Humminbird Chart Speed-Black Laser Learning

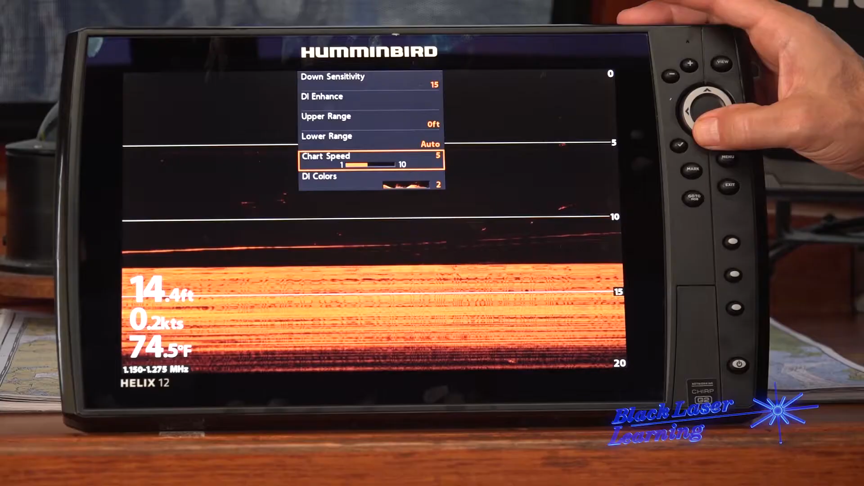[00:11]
On screen: depth 14.4 ft, water 74.5°F
One confusing topic is adjusting your chart speed.
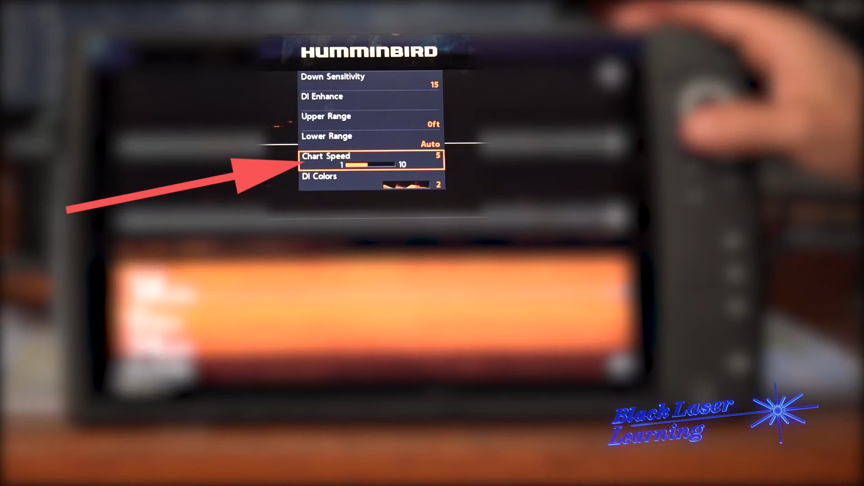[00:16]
Chart speed controls how fast the screen shows the data.
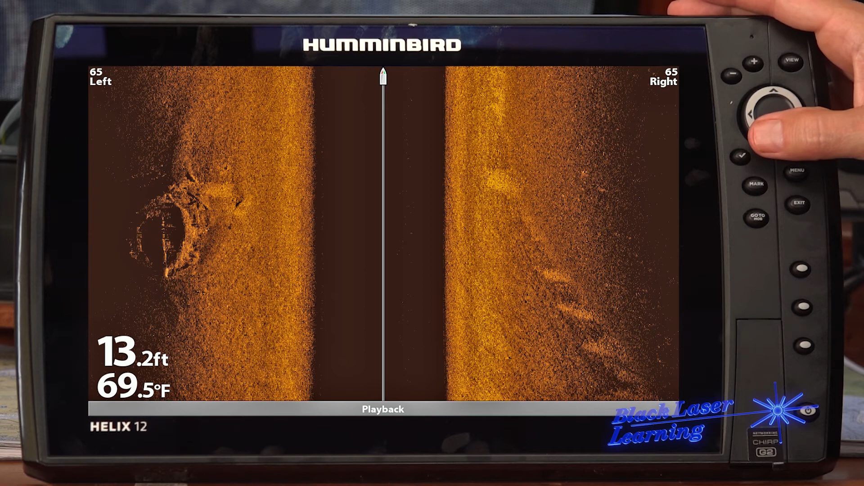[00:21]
On screen: depth 13.2 ft, water 69.5°F
Here's a great image of a shipwreck collected with a chart speed of four. We were moving about four knots or that's five miles an hour and our range was 65 feet.
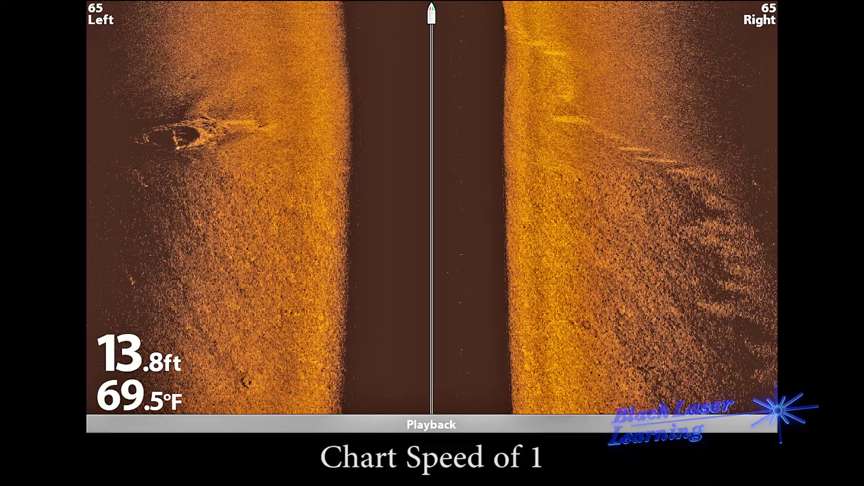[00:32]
On screen: depth 13.8 ft, water 69.5°F
If I slow the chart speed down to one that wreck now looks like a circle. If I increase the chart speed to seven the wreck now looks more like a
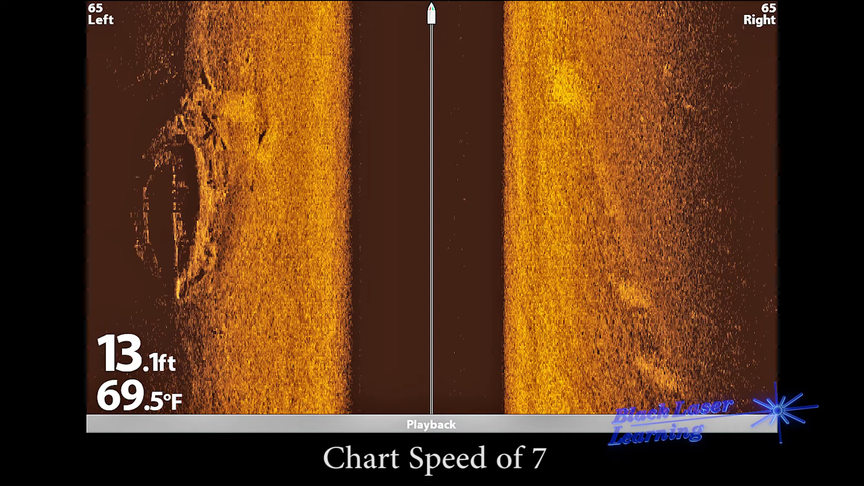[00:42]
On screen: depth 13.1 ft, water 69.5°F
wreck but notice the image is slightly grainier as the pixels are stretched in the direction of travel.
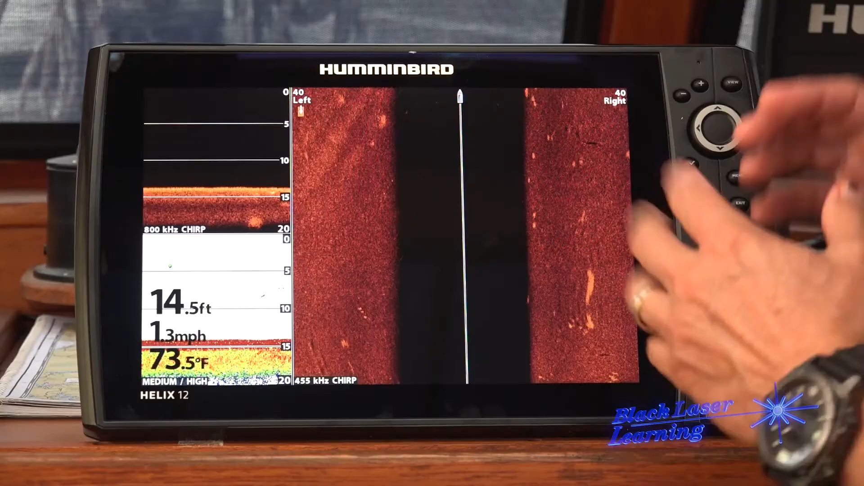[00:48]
On screen: depth 14.5 ft, water 73.5°F, speed 1.3 mph
The best chart speed depends on how fast you're going,
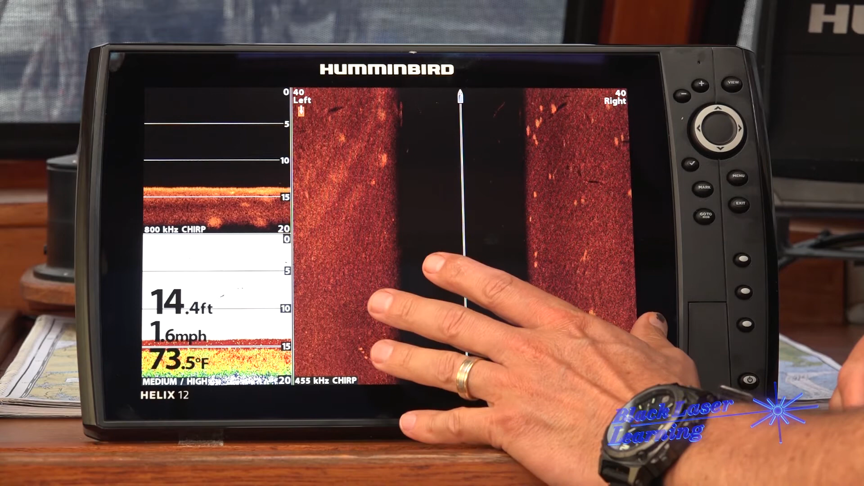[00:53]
On screen: depth 14.4 ft, water 73.5°F, speed 1.6 mph
what's your range, or whether you're displaying two sides of the side imaging or just one.
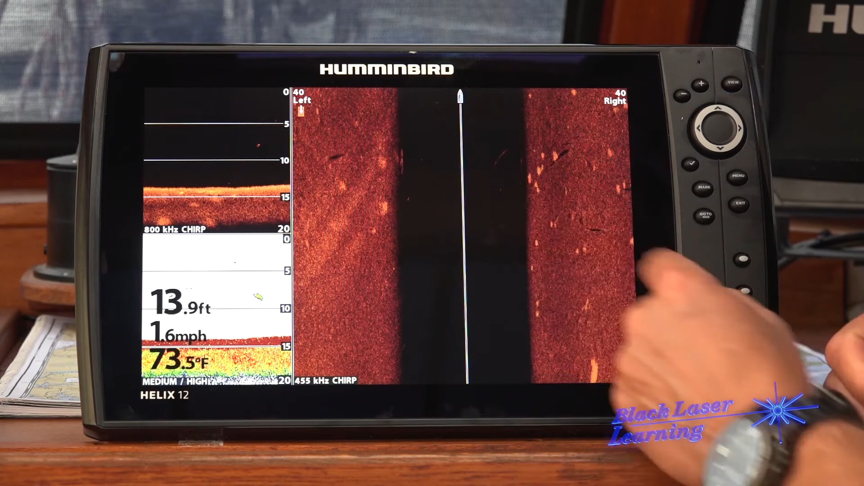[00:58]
On screen: depth 13.9 ft, water 73.5°F, speed 1.6 mph
Chart speed of five works well with ranges
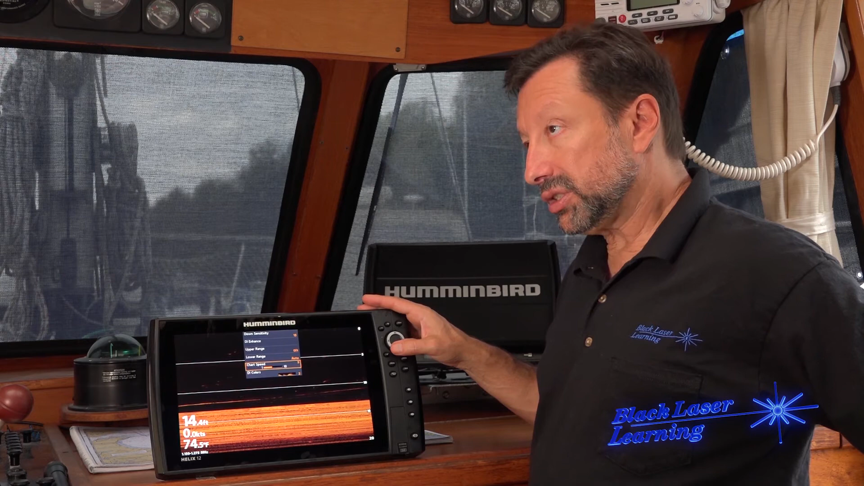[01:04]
up to sixty feet when we're doing about three to five miles per hour.